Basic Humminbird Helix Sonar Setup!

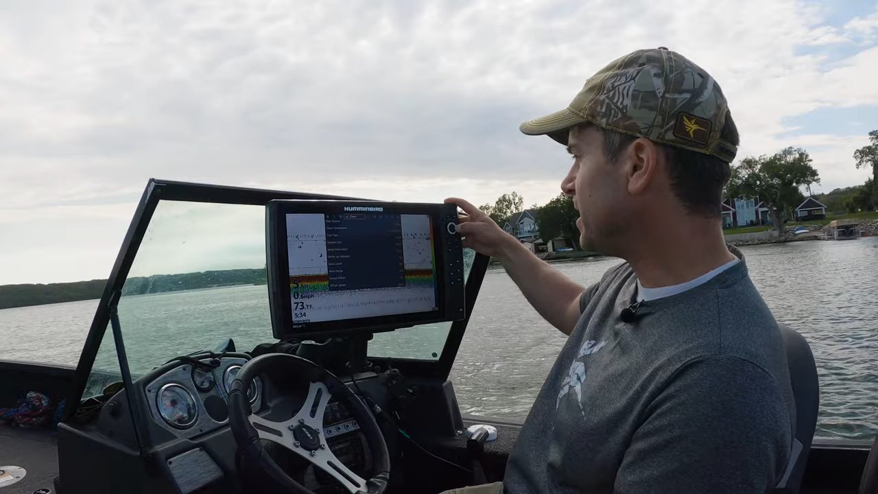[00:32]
The default setting is actually on actually angler mode and what I want to do is I want to set that to custom.
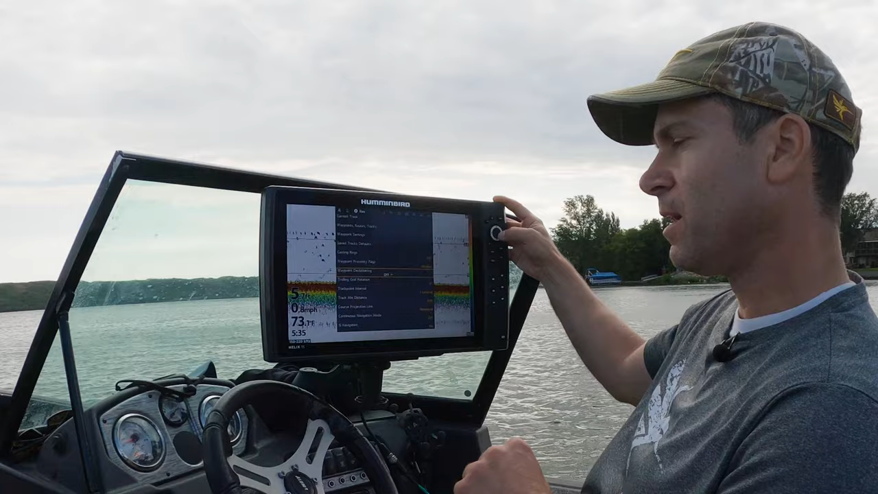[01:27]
There's nothing else really that you have to do.
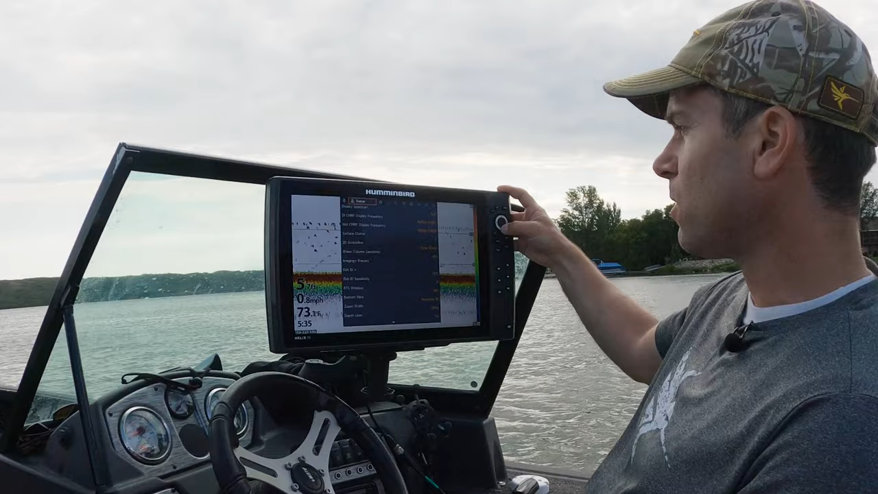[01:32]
Then when I go to the sonar tab here you've got all the other different features.
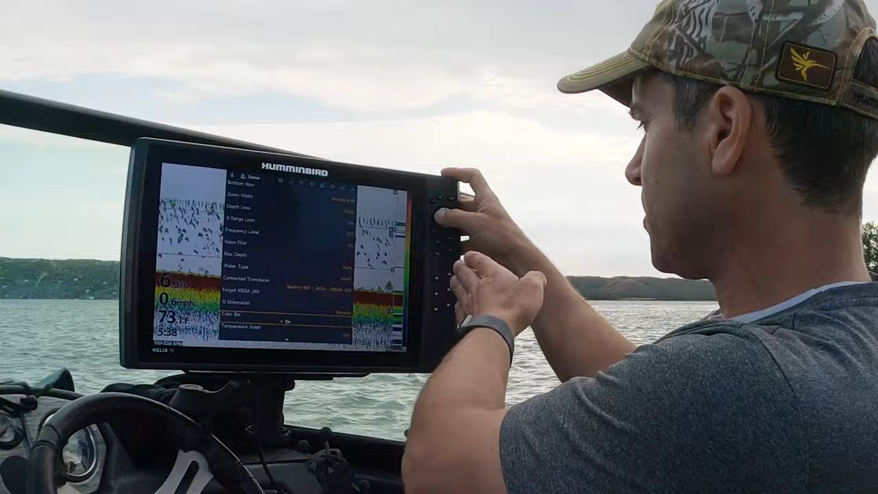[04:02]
The other thing that I like to do and actually just a little tip if I just scroll if I arrow up it'll take you to the bottom of the menu setting there your color bar which is the bar that color rendering on the far right that just takes up space I want to have as much real estate on the screen as I can so what I typically do is I'll turn the color
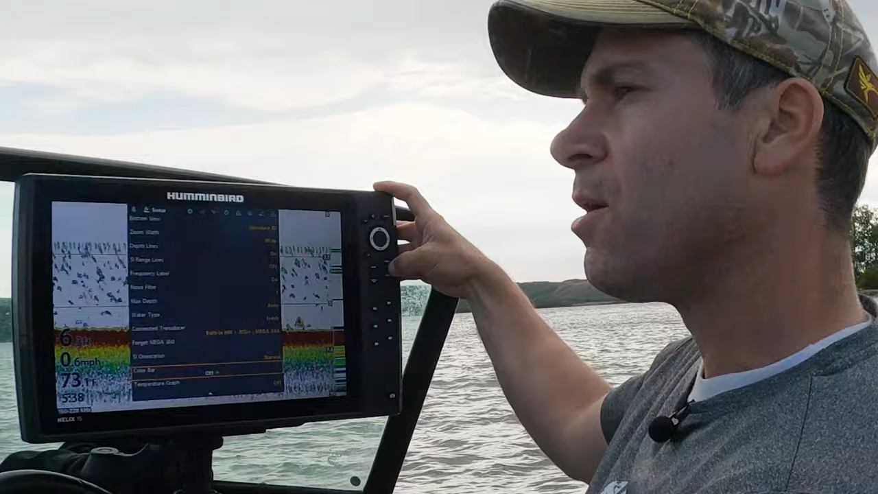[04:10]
bar off the rest of that is really just preference right so your units your waypoint decluttering switch while you're clear mode leave your surface clutter at 5 and just a few other little settings from there then you can just adjust your screen your
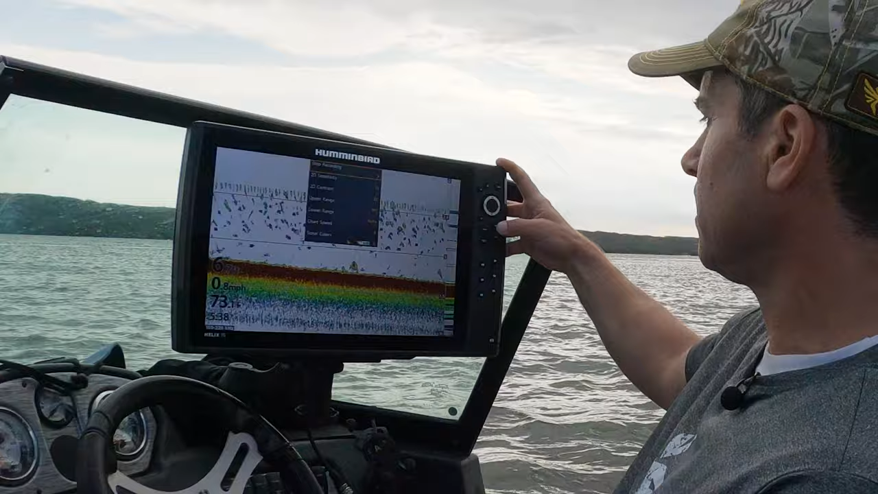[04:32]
color palettes when you go into some of your further some of your further menus oops I just had it there there you go color five I actually like to have color palette number seven because from your weaker signal which is that teal blue color to your stronger signal the red